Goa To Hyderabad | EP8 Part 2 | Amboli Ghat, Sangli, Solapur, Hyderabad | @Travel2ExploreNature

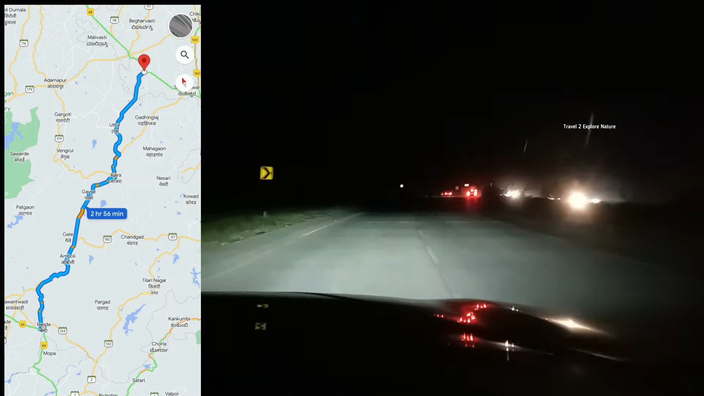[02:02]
तो वहाँ से यहाँ तक जो रोड है वो पूरा सिंगल लेन है और अराउंड अराउंड 100 किलोमीटर्स का डिस्टेंस है और हमको लगा है अराउंड 3 आवर्स का टाइम।
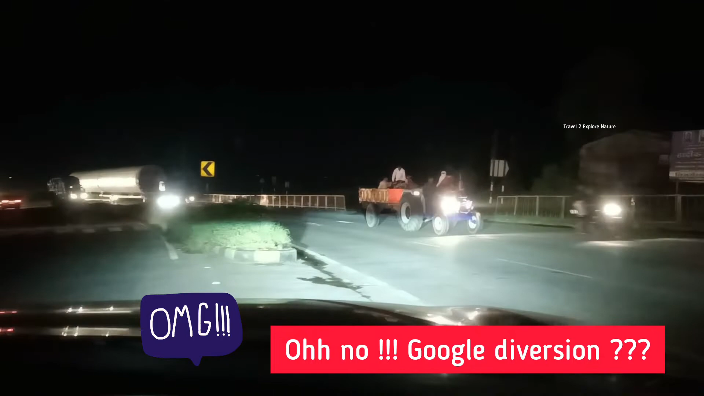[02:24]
तो गूगल ने अभी NH 48 से उतार दिया है। अभी स्टेट हाईवे 97। तो गूगल हमको अंदर के रोड से लेके जा रहा है। देखना पड़ेगा कैसा है रोड। जाएगा बस से जाएगा। किधर जाना है आप? अभी मैं सांगली। सांगली जाने वाले क्या?
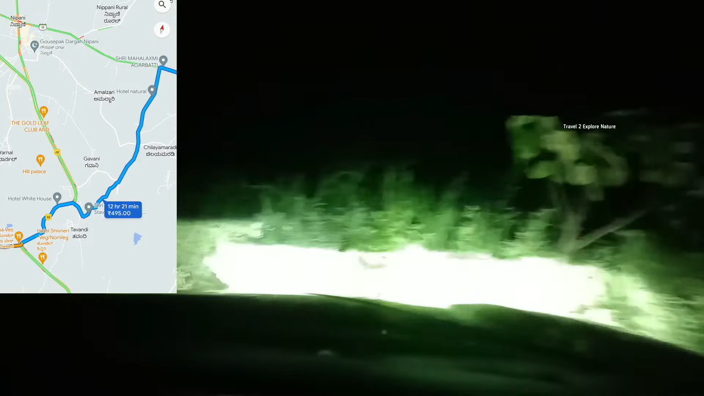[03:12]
तो लोकल से हमने बात किया तो ये रोड हमको निपनी से जो हाईवे आता है उसको टच होता है तो जाएंगे। मगर रोड तो बहुत सुनसान है। अगर रात में आ रहे तो ये रोड अवॉइड करना अच्छा है क्योंकि कुछ गाड़ी का कुछ प्रॉब्लम हो गया तो मुश्किल है।
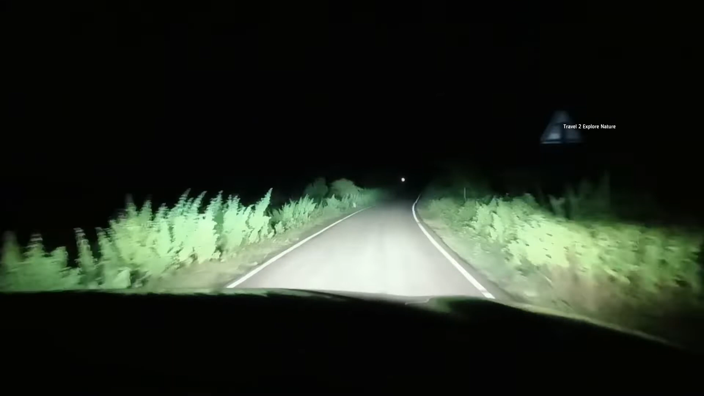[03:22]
कोई भी नहीं इंसान, एक दो गाड़ी आ रहे हैं बस। बहुत सुनसान सा रोड है तो देखेंगे कैसा है। एक्चुअली NH 48 में जाना ही अच्छा है रात में। डे टाइम पे तो ठीक है। तो पहुंच गए निपनी से जो हाईवे आ रहा है
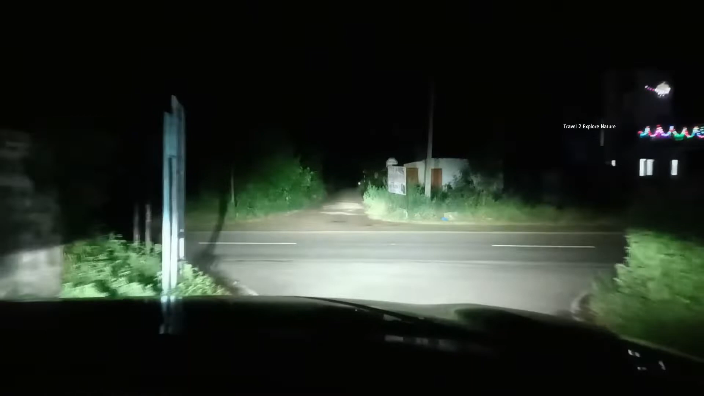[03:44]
NH 48 से जो राइट लेते हैं वहाँ से ये रोड है।
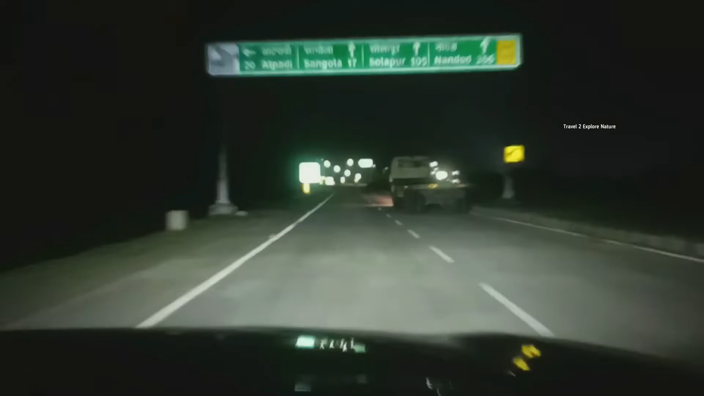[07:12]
तो अभी सांगोला 17 किलोमीटर दिखा रहा है यहाँ से और सोलापुर का डिस्टेंस है 105 किलोमीटर। तो और एक दो घंटा लगेगा सोलापुर पहुँचते।
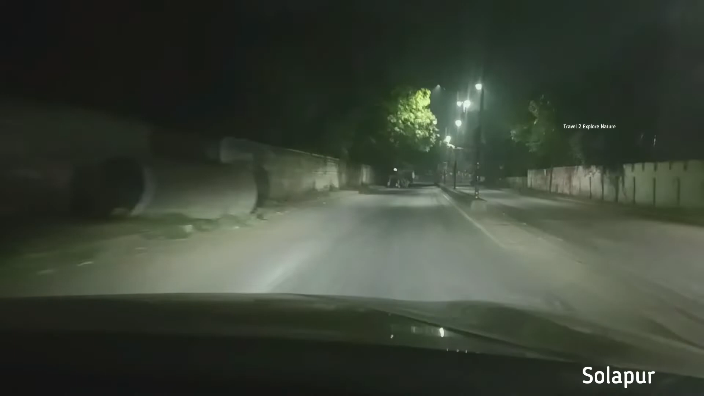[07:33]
फाइनली सोलापुर पहुँच गए।
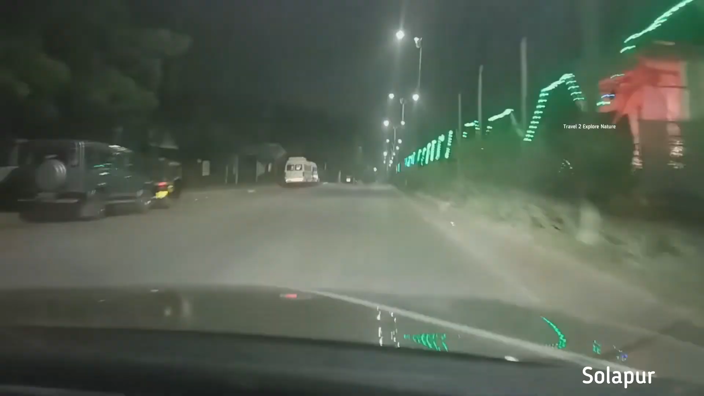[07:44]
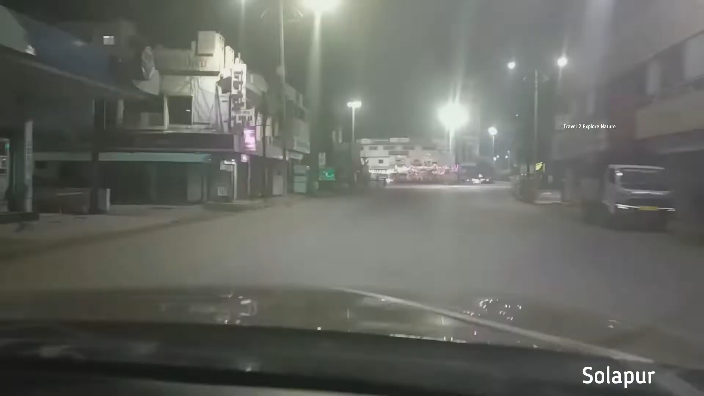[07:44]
सो अभी फाइनली NH 65 चढ़ने वाले हैं। सामने जो दिख रहा है वही है NH 65।
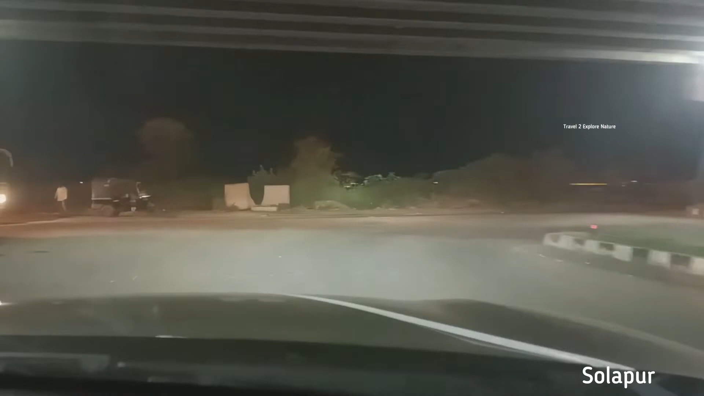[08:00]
तो अभी राइट लेके चढ़ जाएंगे।
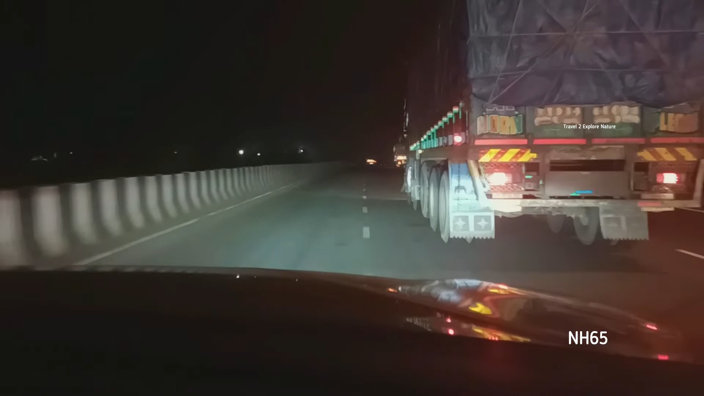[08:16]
तो अभी हम है NH 65 पे। तो इसी में हमको अराउंड 290 किलोमीटर्स दिखा रहा है अभी। तो एटलीस्ट 5.5 आवर्स लगेगा इसमें। तो बीच में अगर थक गए तो थोड़ा रेस्ट ले लेंगे, सो जाएंगे एक दो घंटा।
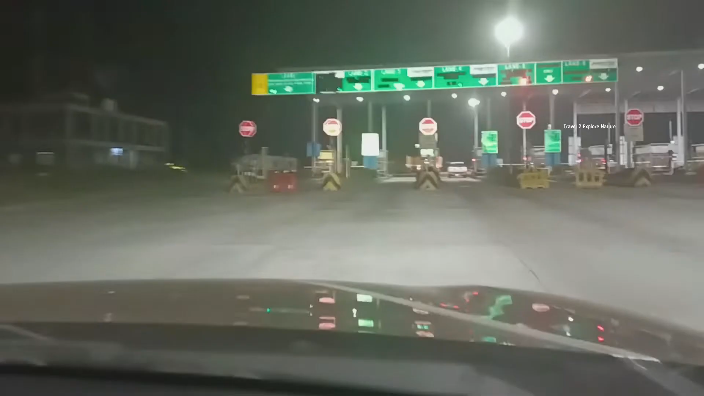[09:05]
अभी पहुंच गए पुलवाड़ी टोल प्लाजा NH 65 पे। तो अभी ये क्रॉस करेंगे फिर कंटिन्यू करेंगे जर्नी।
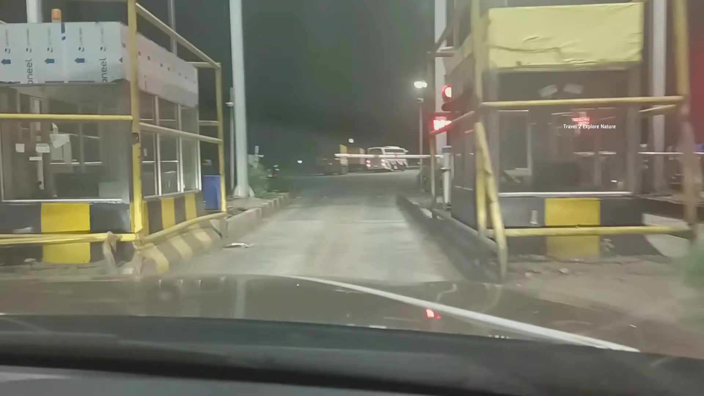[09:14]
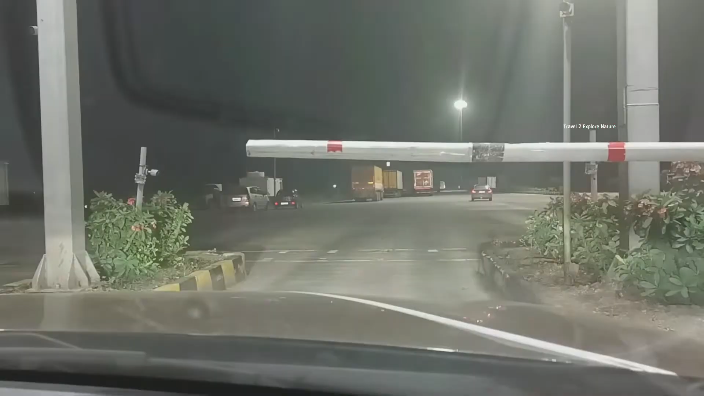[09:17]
पोलो ट्रेवल्स, ये भी हमारे गोवा से आ रहा है।
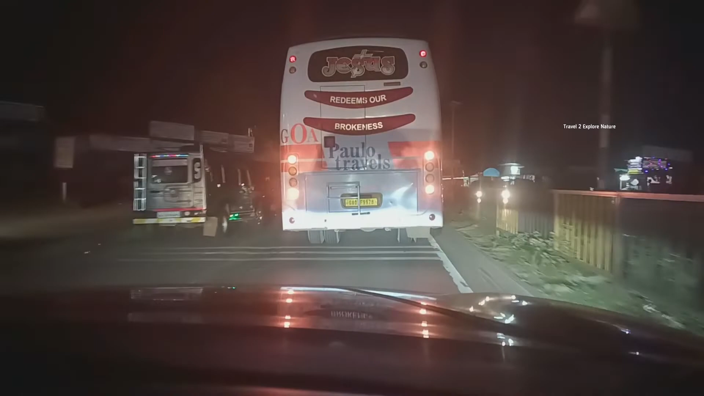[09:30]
बीच में बहुत सारा स्ट्रेच रोड बहुत खराब है। ये शायद नलदुर्ग कुछ एरिया है।
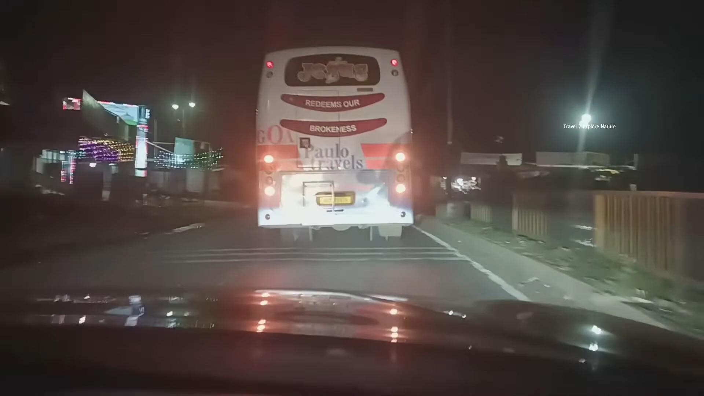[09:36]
रोड तो बहुत ही ख़राब है उधर। अभी थोड़ा 1-2 आवर्स सो के फिर कंटिन्यू करेंगे जर्नी।